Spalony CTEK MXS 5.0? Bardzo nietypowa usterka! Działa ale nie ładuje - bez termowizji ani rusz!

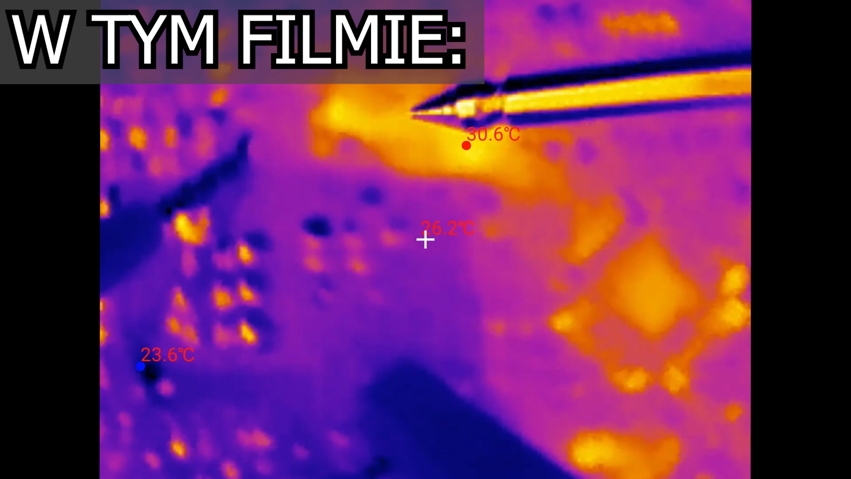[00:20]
On screen: spot 26.2°C, max 30.6°C, min 23.6°C
która w ogóle nie świeci od rekonda,
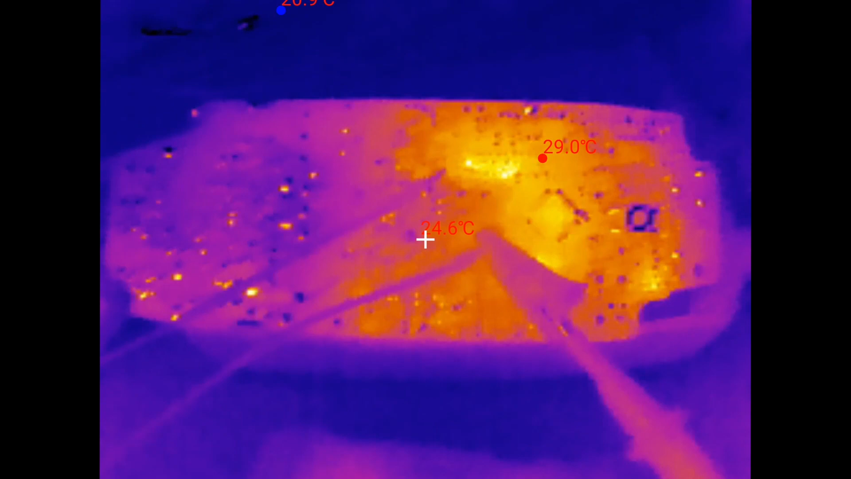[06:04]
On screen: spot 24.6°C
jak założę obiektyw to co nam się grzeje tutaj
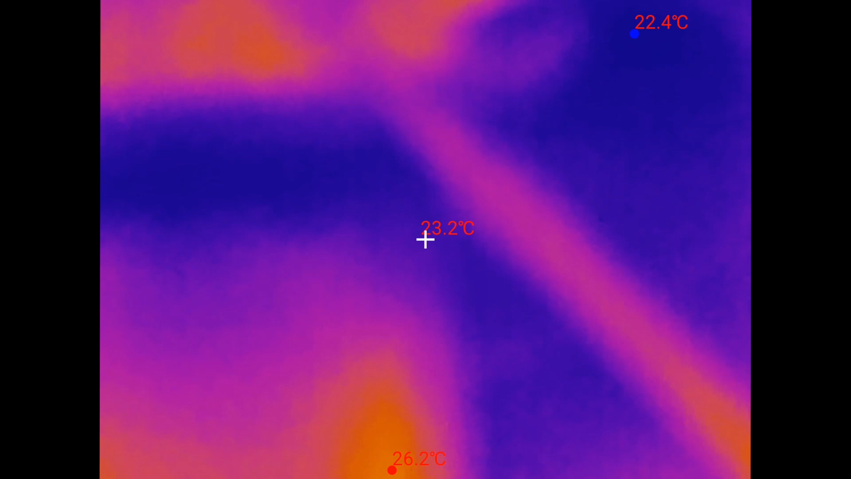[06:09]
On screen: spot 23.2°C, max 26.2°C, min 22.4°C
grzeje nam się dioda która w ogóle nie świeci od rekonda
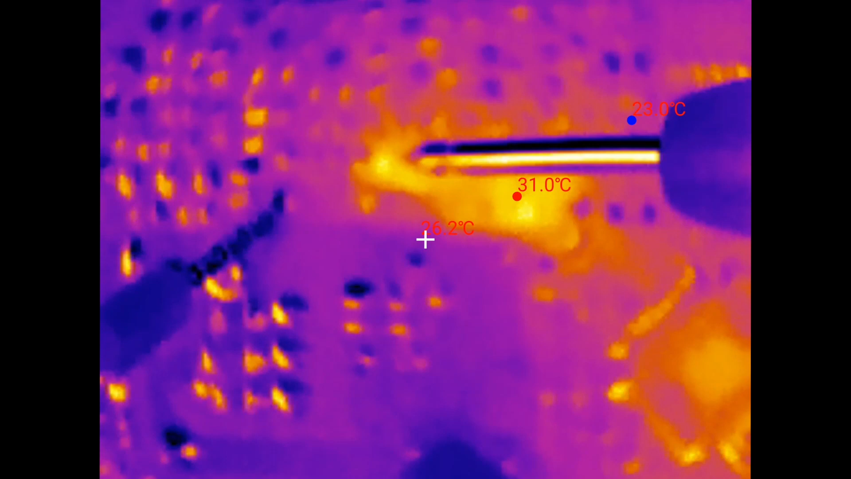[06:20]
oraz grzeje nam się rezystor no dobra, zmienię tryb teraz nam się świeci świeci nam się ta dioda oraz ta dioda te dwie diody nam się świecą cały czas nam się grzeje ta może tu jest zwarcie diody po prostu
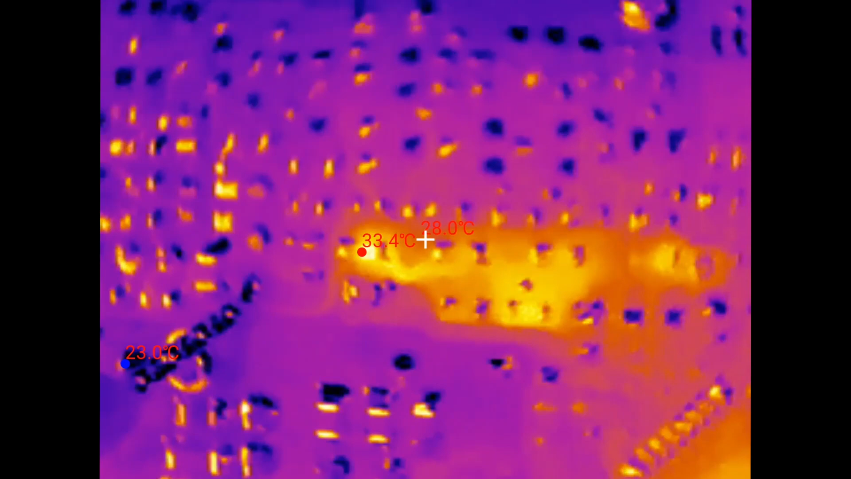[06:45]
On screen: spot 28.0°C, max 33.4°C, min 23.0°C
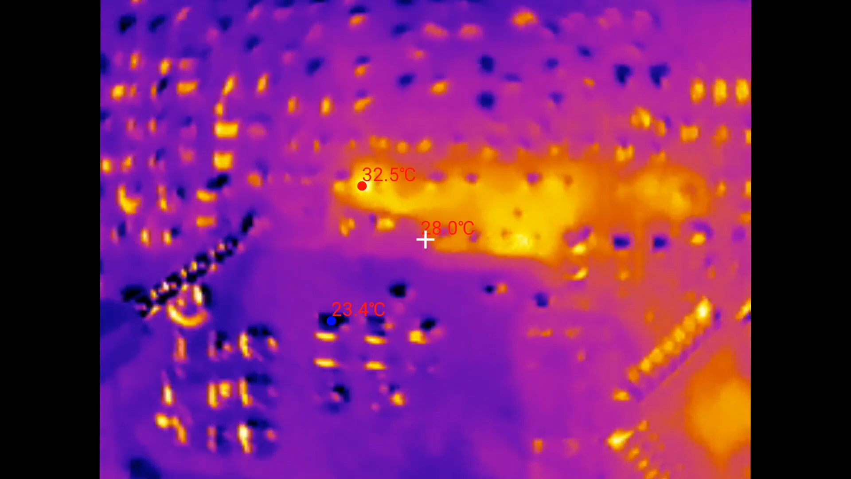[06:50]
On screen: spot 28.0°C
o teraz tam zgasło świeci nam się ta dioda i ten rezystor zaczyna nam się grzać
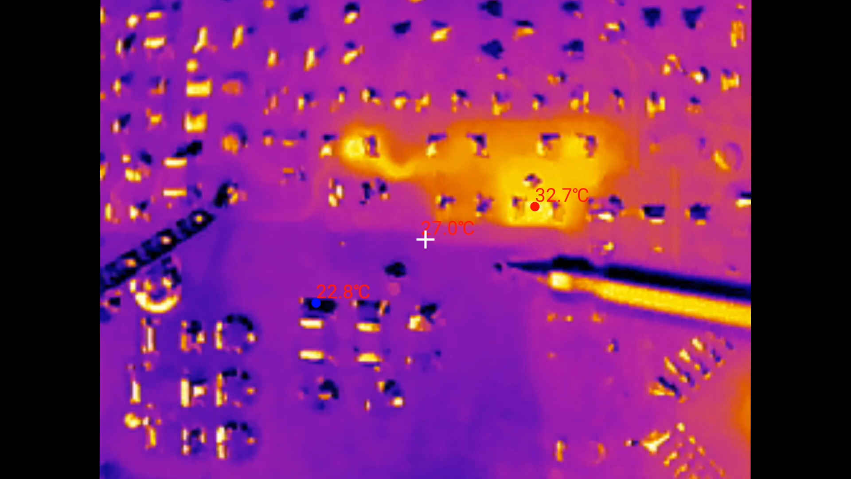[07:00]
On screen: max 32.7°C
teraz
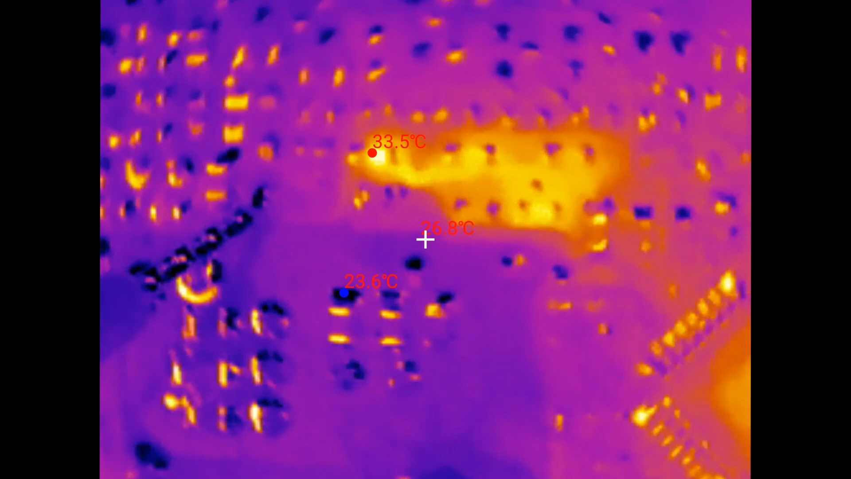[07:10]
On screen: max 33.5°C
włączyłem że nam się świeci ta dioda ta i zaczyna nam się tak grzać kurde, nie wiem czy ta dioda nie jest po prostu zwarta bo ona już w ogóle przestała świecić
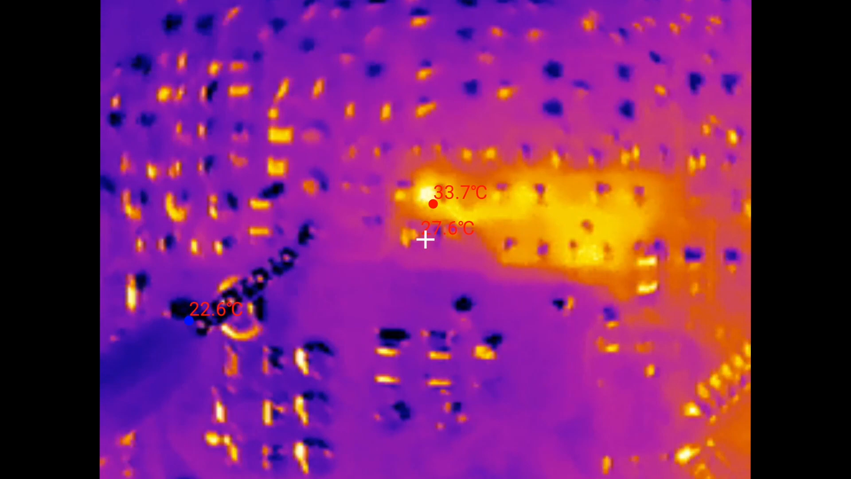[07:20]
On screen: max 33.7°C, min 22.6°C
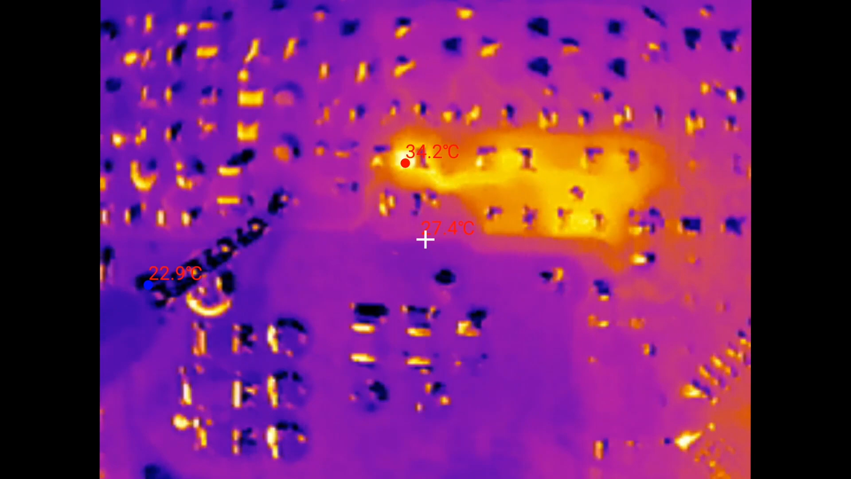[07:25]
On screen: spot 27.4°C, max 34.2°C, min 22.9°C
mega ciekawe
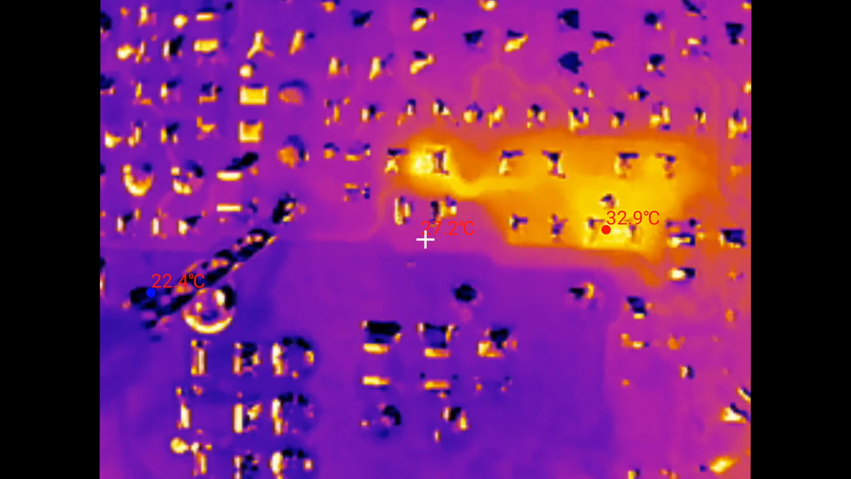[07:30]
On screen: min 22.4°C
teraz ją wyłączyłem zobaczymy czy ona sobie ostygnie
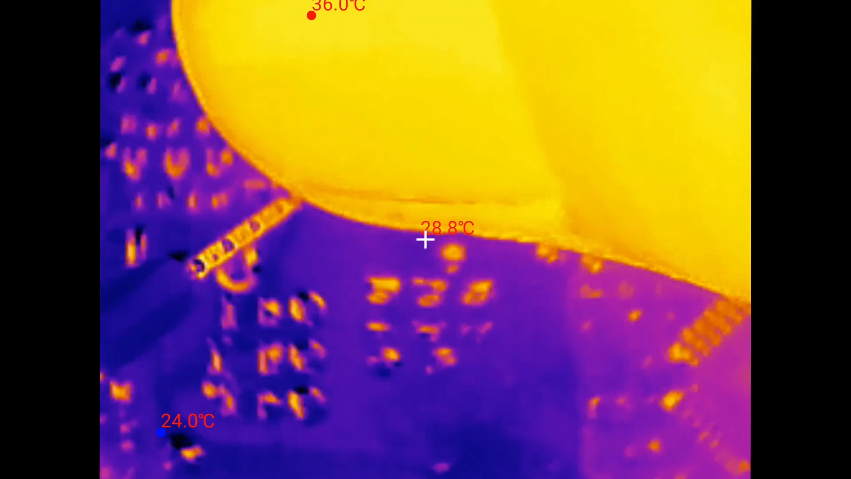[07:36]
On screen: spot 28.8°C, max 36.0°C, min 24.0°C
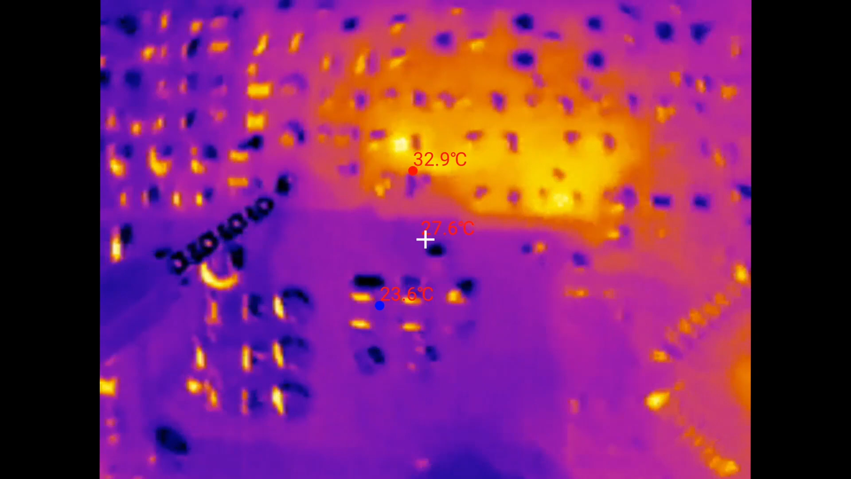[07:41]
On screen: max 32.9°C
cały czas jakby się grzała dioda od rekonda która już w ogóle nie działa
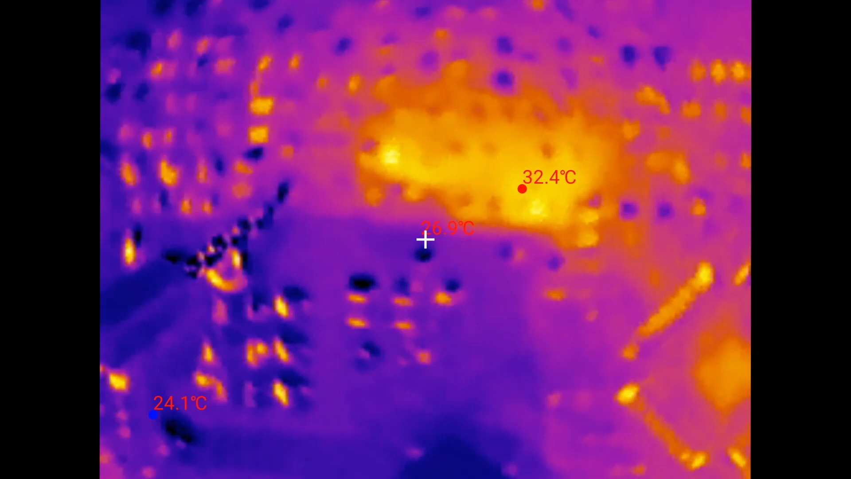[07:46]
On screen: max 32.4°C, min 24.1°C
no powiem Wam
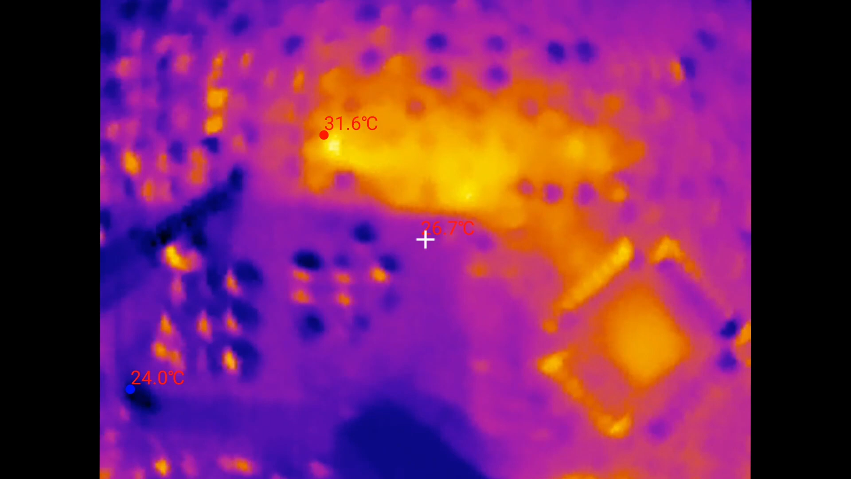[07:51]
zaczynam myśleć czy ona nie jest ta dioda wypalona ona w ogóle już nie działa i ona nam zwierając może nam tutaj bruździć władowarka niby działała
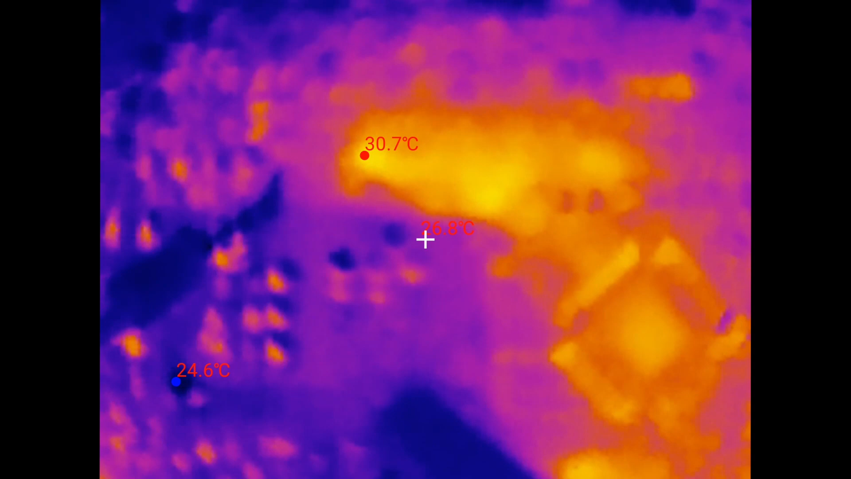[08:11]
On screen: max 30.7°C, min 24.6°C
muszę sobie zrobić zdjęcia jak te diody wyglądały jak są fabrycznie pomontowane w którą stronę no i zaraz może coś dobierzemy